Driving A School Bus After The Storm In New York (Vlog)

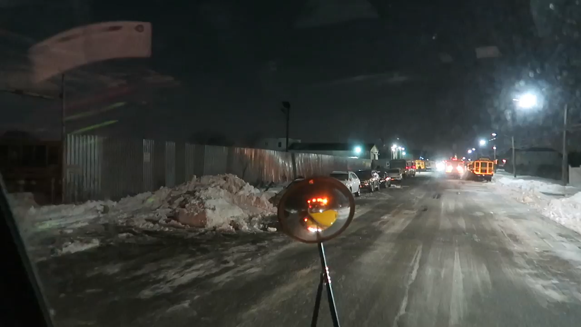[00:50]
This is my yard over here. Woo! Wow, wow, wow.